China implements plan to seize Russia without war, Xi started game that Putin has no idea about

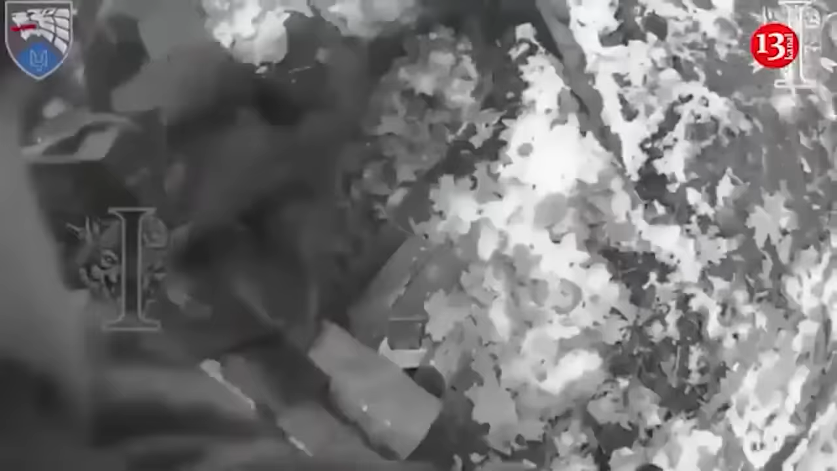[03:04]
Judging by the footage released on video, the Special Forces managed to sneak into the forest where the occupiers were located and carry out a surprise attack.